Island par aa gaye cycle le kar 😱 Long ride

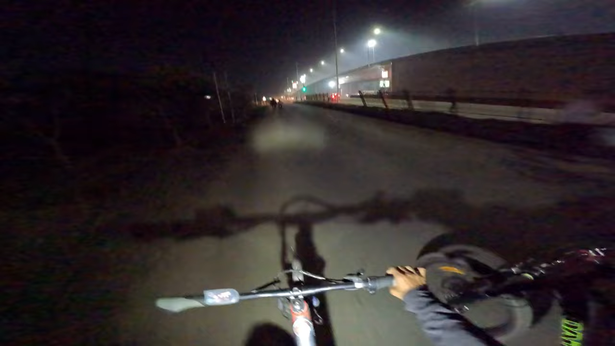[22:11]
फाइनली गाइस हम लोग पहुंच चुके हैं अपना आसनसोल, अपने ओवर ब्रिज के पास।